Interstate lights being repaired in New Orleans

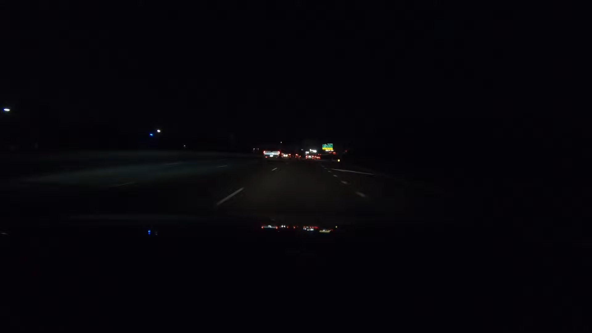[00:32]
Yet a year later hundreds of interstate lights are still out.